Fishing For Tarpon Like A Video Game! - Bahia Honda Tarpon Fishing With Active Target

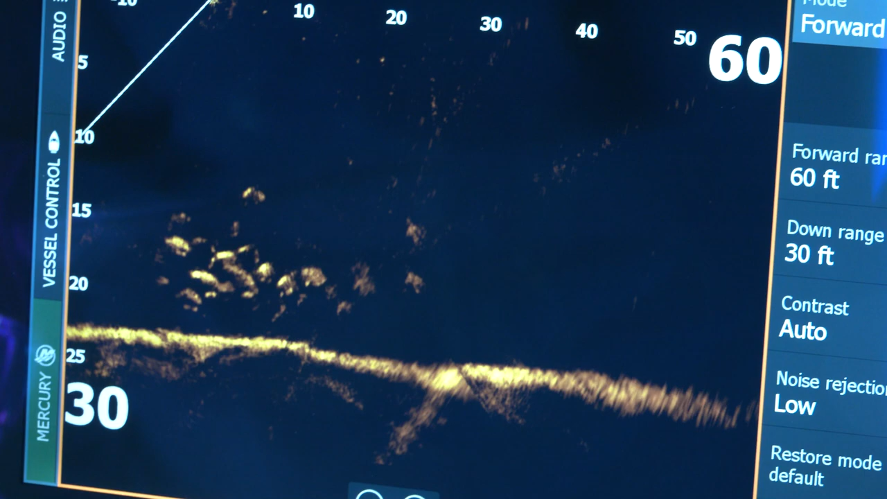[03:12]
They were there. There, wait, go back a little bit. Right there, right there. There. That is so cool. See how when you turn it a little bit, you'll get their side.
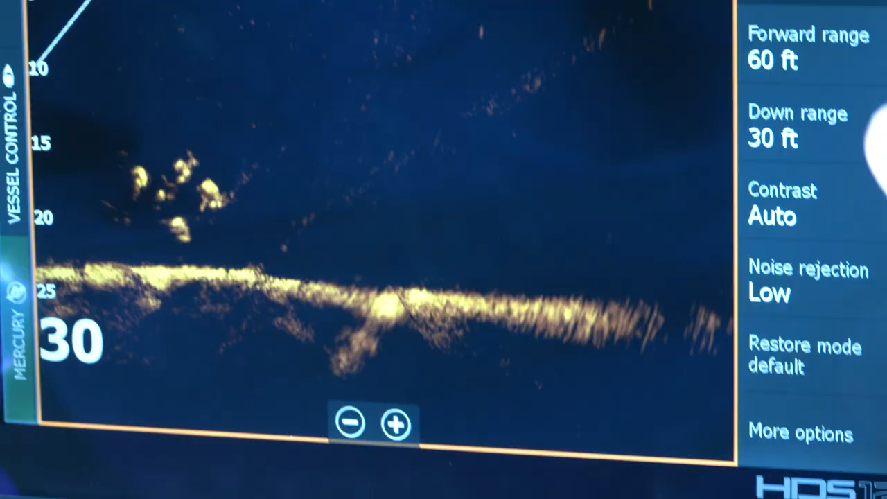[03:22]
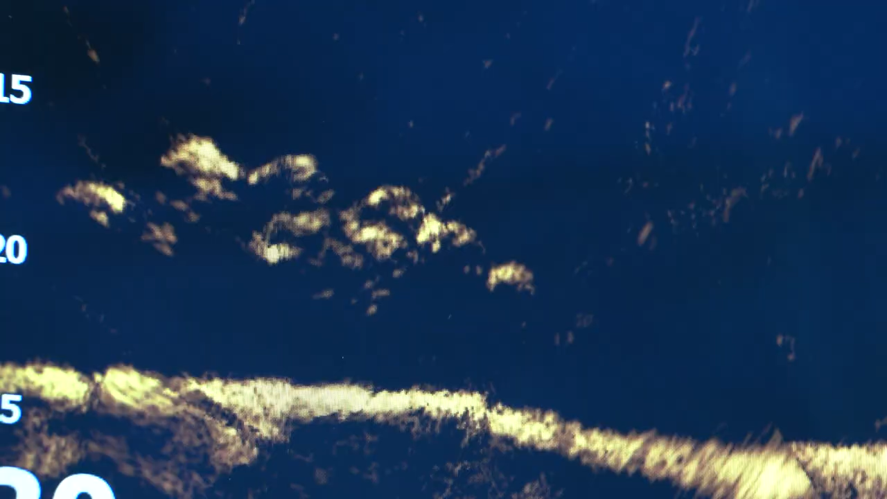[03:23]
Look at that. Look at that. That is so cool.
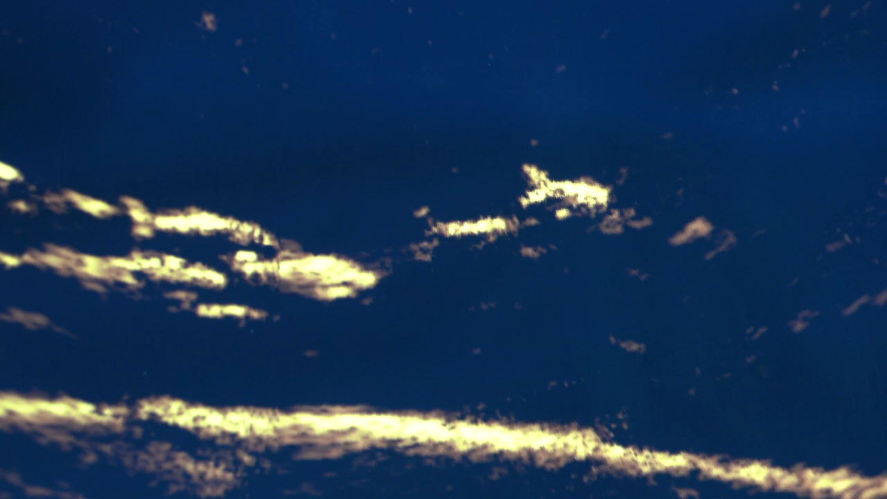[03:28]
Keep it pointed right there. Don't move it. That is so cool.
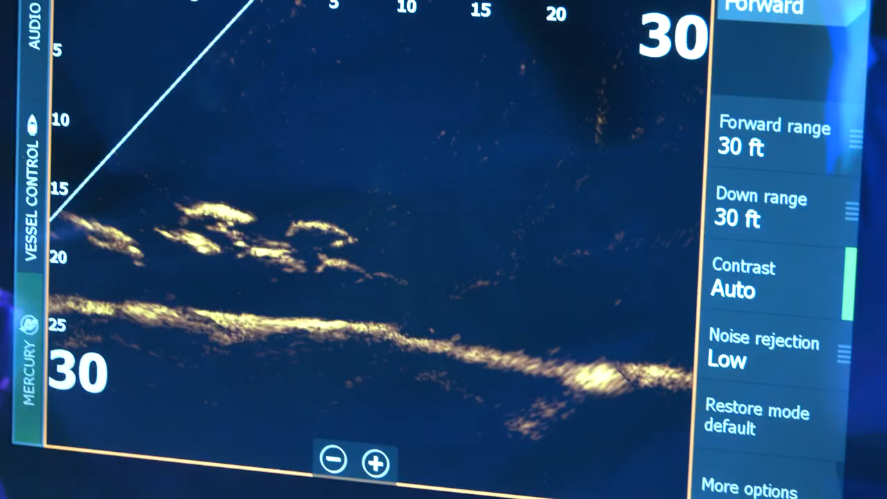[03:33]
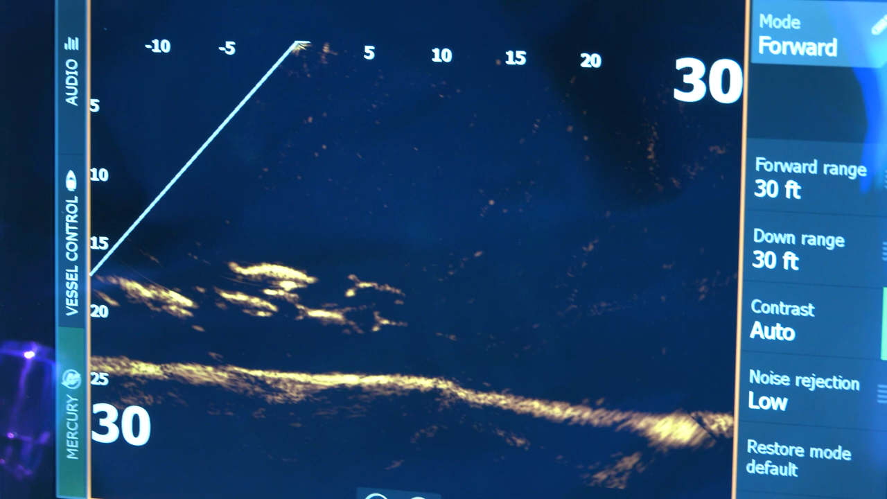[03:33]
Just thousands of tarpon swimming around down there. They are there, and that active target is, you know,
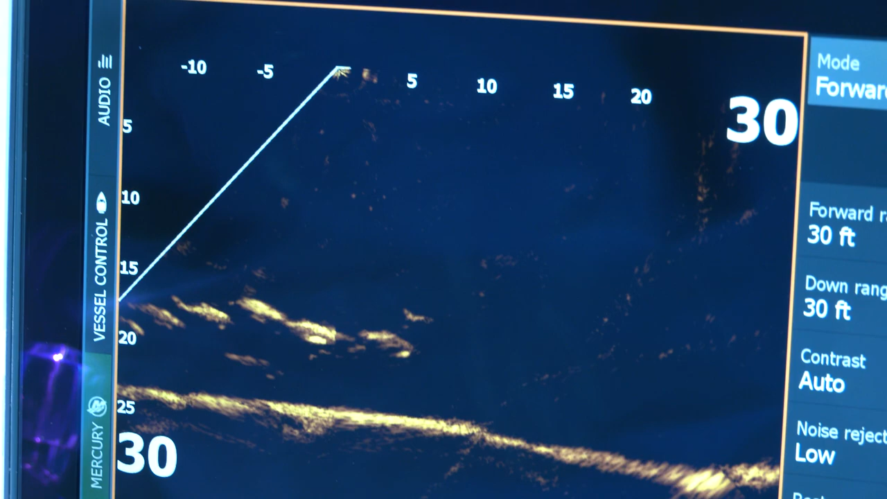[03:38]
there's been some technology recently that has really changed the way that we fish with electronics.
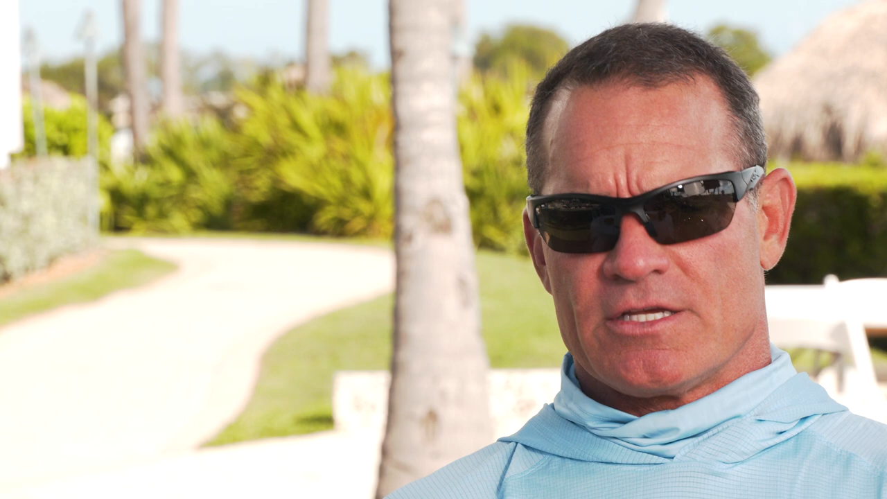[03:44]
It used to be that you would have to be over the top of the fish and project the beam down.
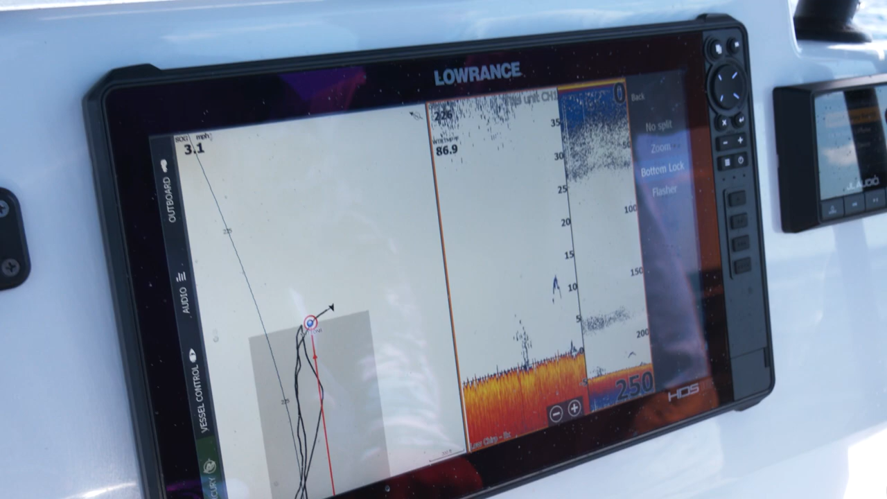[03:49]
On screen: speed 3.1 mph
It would send a signal back up, and if it hit anything, it would mark it as a little blip or an arc.
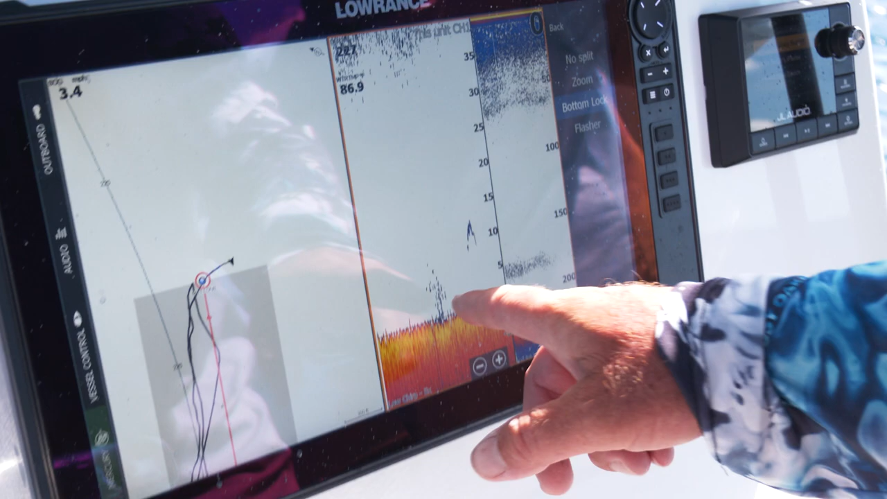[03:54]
This new active target, we use that, and we could see that these fish were there.
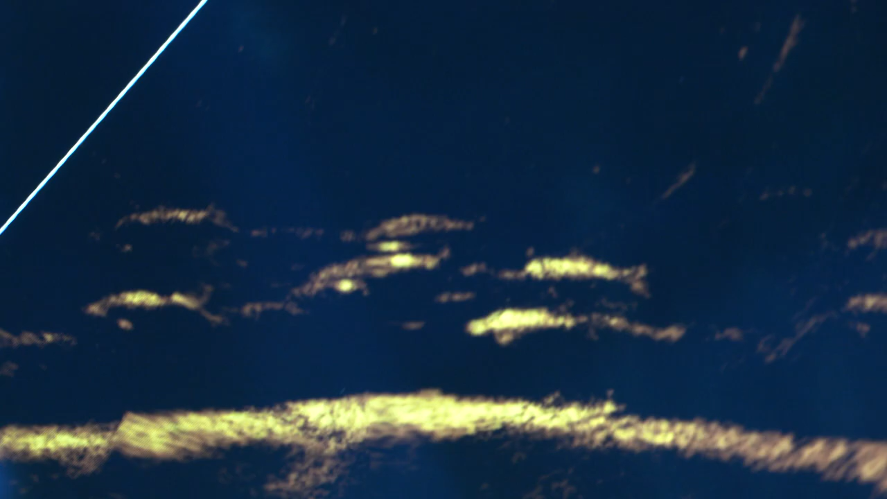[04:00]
And knowing they're there keeps us in that spot, saying, you know what? We know the fish are here.
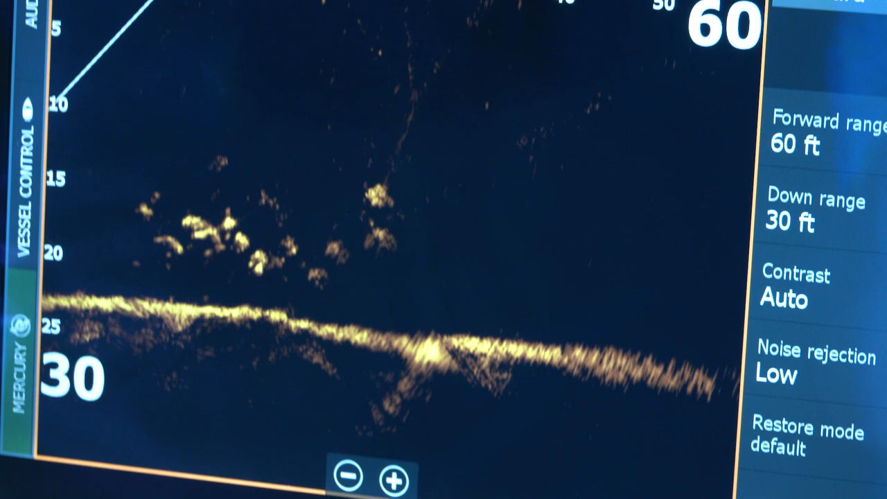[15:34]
Lowrance Active Target is a transducer that can face in any direction.
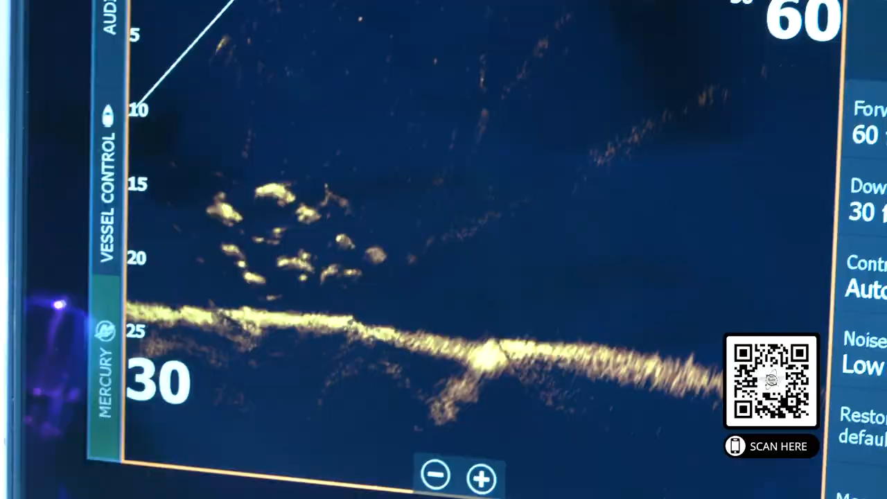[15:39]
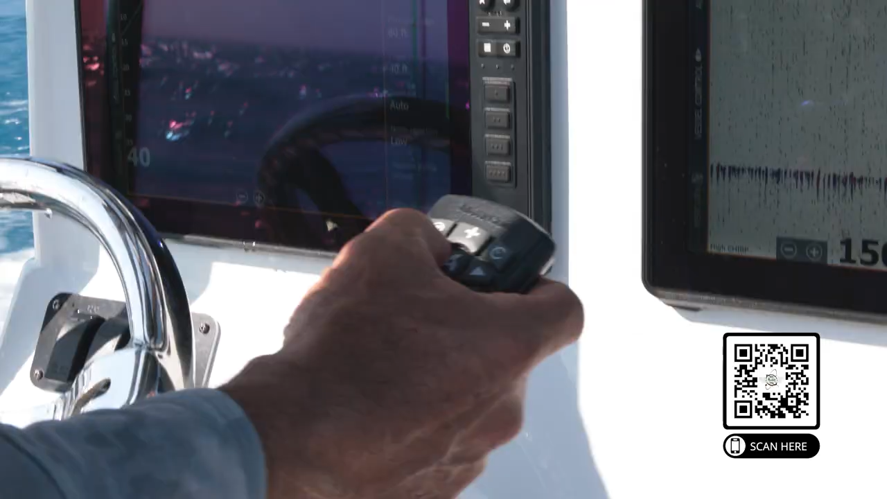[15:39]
You can look forward, sideways, you can mount it on your trolling motor and actually even pan.
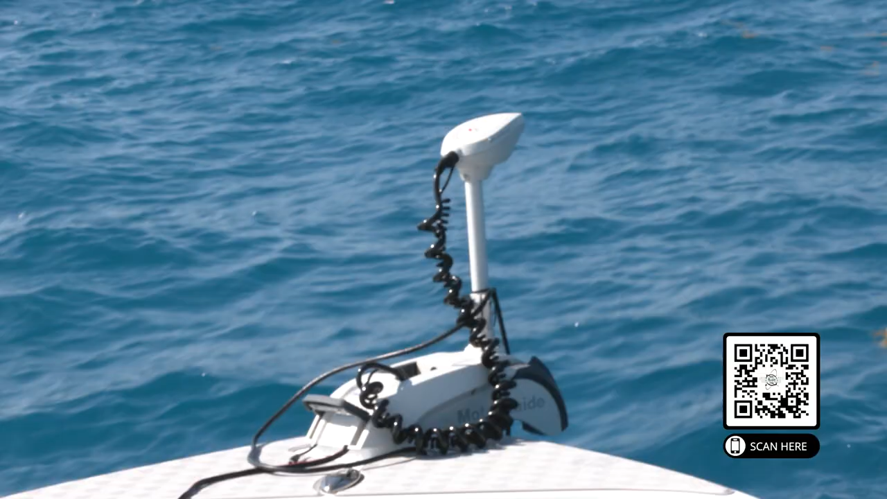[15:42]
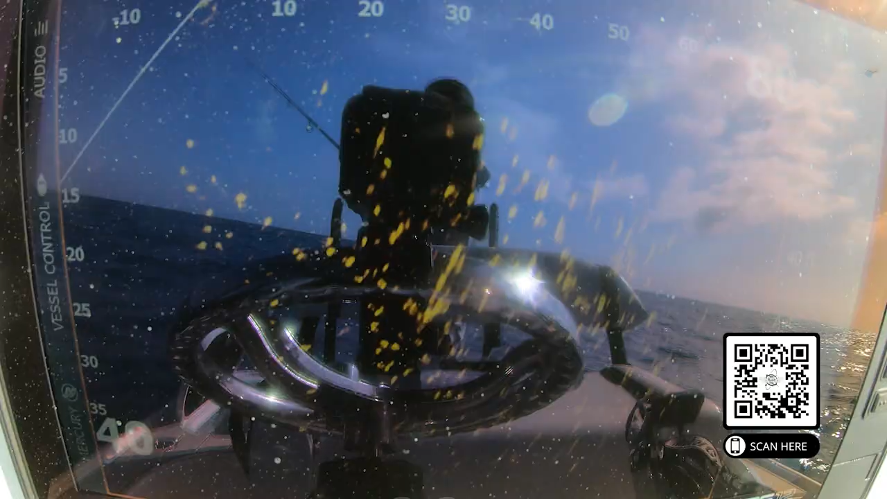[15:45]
The difference between what Active Target is doing and what traditional sonar was doing is that traditional sonar was like a snapshot in time.
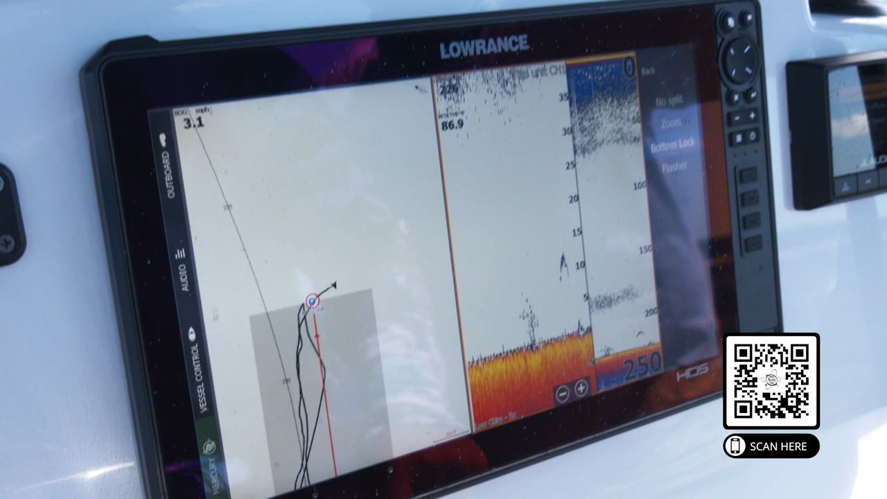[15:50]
You would push a beam to the bottom, and if it hit something, it would echo back up and leave a little mark or an arch.
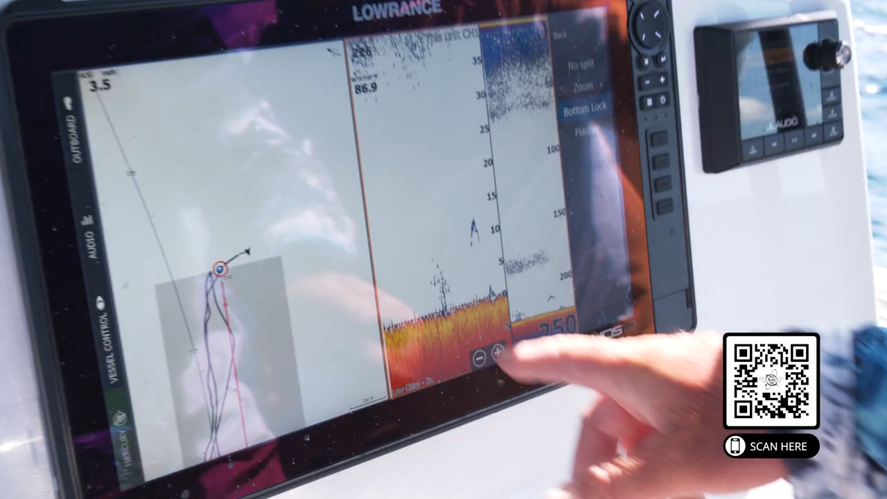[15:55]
And over time, those that got better and better and better, but you were just seeing what was directly under the boat.
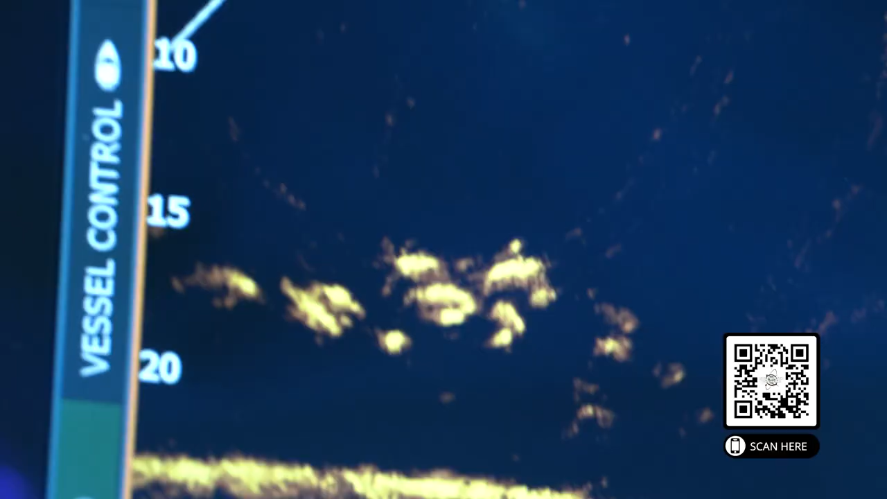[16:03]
Now we can look forward, sideways, backwards,
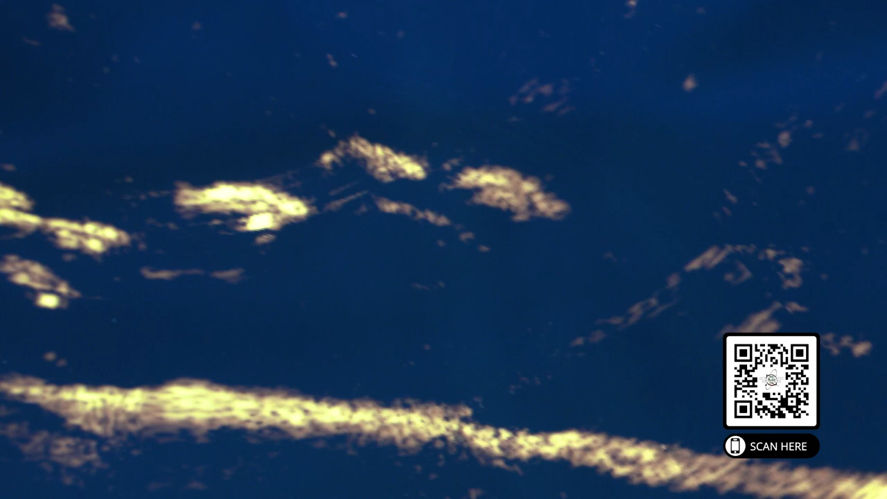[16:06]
in every single direction, and it is like watching video.
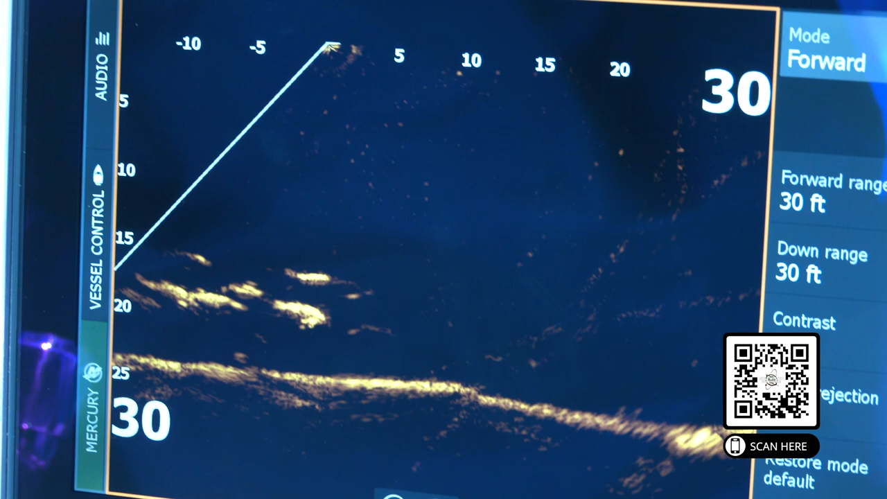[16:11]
You can see the fish swimming through. You can see your lure or your bait, and you can see them actually meet up, and that's when you get a bite.